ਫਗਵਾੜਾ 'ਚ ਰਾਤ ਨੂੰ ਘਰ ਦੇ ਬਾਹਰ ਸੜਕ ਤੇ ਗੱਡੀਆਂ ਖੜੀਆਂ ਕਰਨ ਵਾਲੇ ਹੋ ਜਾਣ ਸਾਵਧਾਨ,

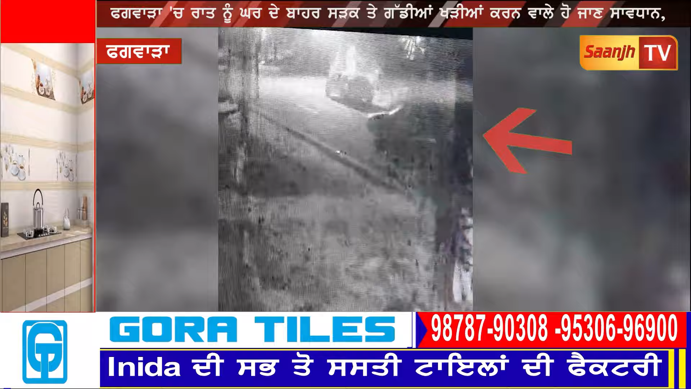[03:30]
किती गड़ी जड़ी जैन है और दे वच बैट के फरार हो जान दे ने ते कटना करीब चार वज